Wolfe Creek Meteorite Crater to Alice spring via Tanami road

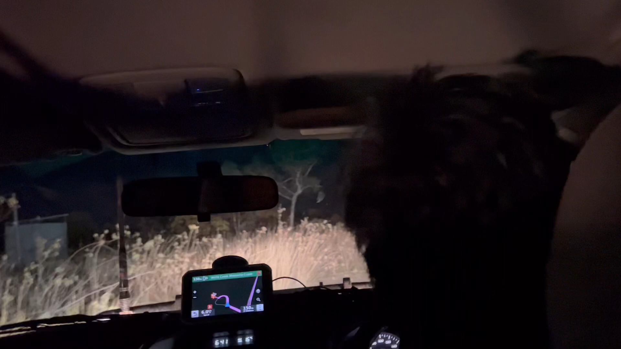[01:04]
Looking for a campsite. Slowly left, follow me more. There's gonna be some spot here. There's a toilet there. To the left.